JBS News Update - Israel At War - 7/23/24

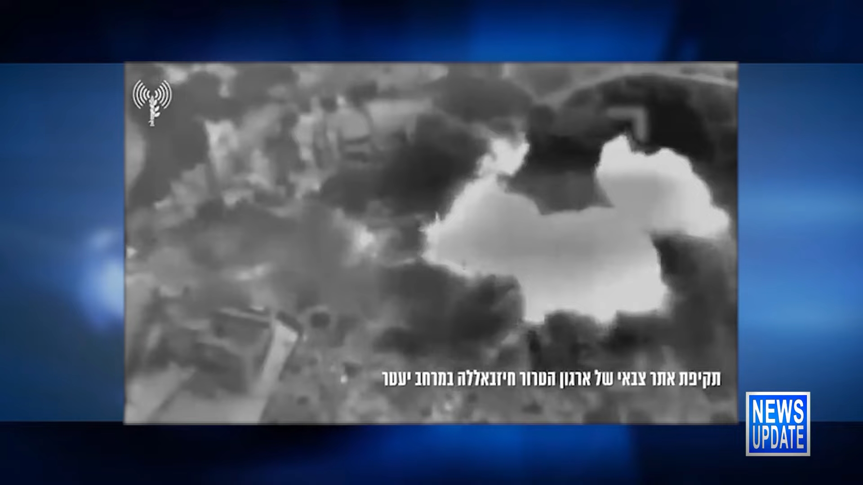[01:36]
The IDF responded to the rocket fire using artillery and the Air Force, hitting terrorist targets, including a vehicle carrying terrorists from Hezbollah.
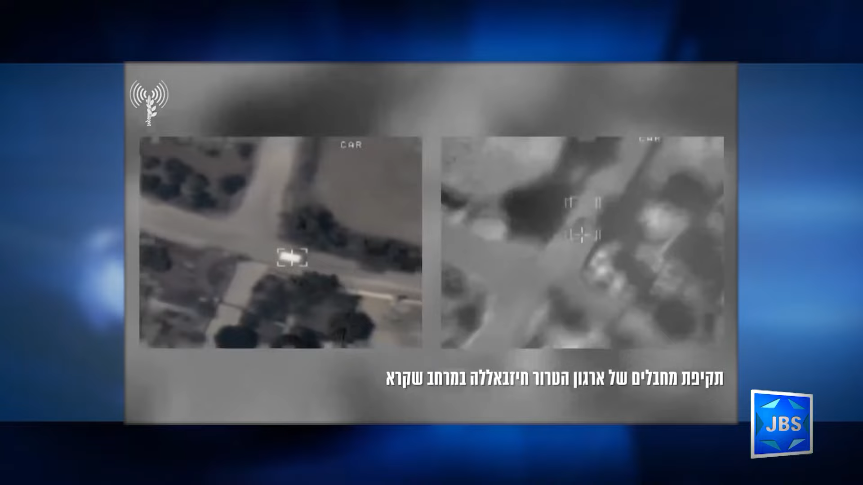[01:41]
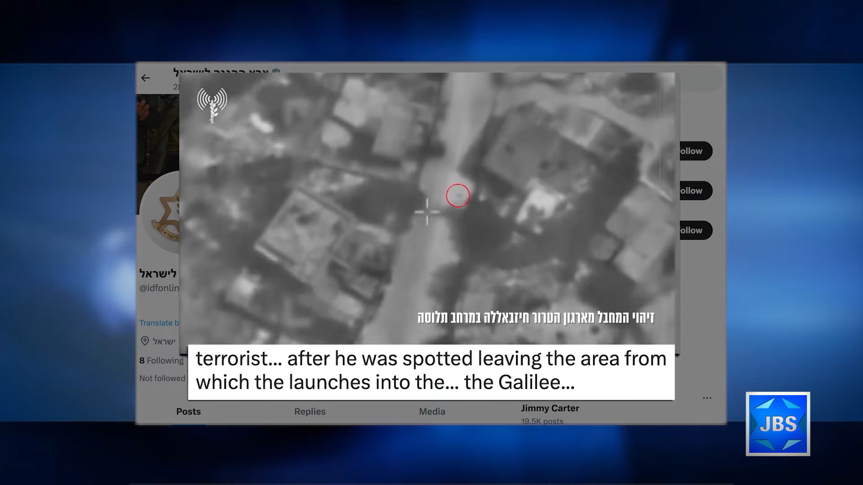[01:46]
Also, an airstrike on a terrorist after he was spotted leaving the area from which the launches into the Galilee were carried out.